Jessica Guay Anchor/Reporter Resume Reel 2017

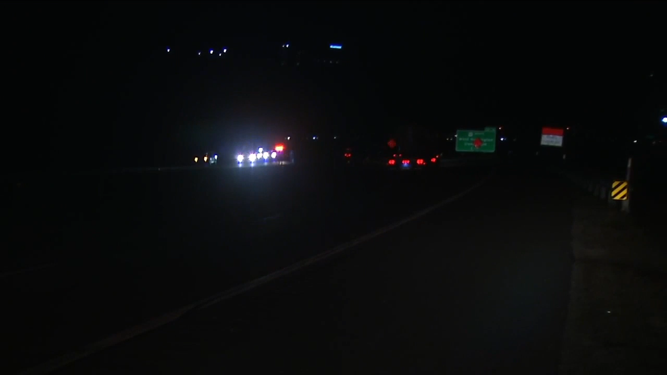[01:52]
This is a live look right now, so a lot of traffic concerns. A wrong-way driver hit a tractor-trailer head-on.